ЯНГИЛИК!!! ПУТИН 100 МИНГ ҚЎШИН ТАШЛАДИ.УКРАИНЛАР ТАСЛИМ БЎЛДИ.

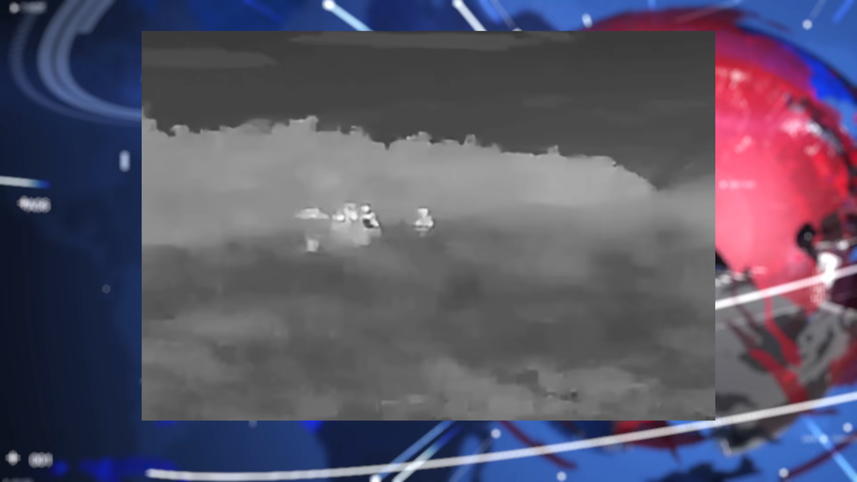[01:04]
اوکرین خربیلارنه بطون بر گروخه زپروژی یونالشیده تسلم بولده. بو کمدن کم اچره دیگن فکت، اولر اساسا برما بر یاکی جنگوار حرکتلر بایده قول یالنده. اما بو یرده اوکرین الیک خربیلار قولارنه یقارگه قدارگن خالده اتایلب گروخ بولیب. رسیه فیدرساسا قرالی کشتره پزیسیلارگه چخشده. قرقال پاقستانده ایشک بلند جنسی علاقه قلگن ارکیک خمالده.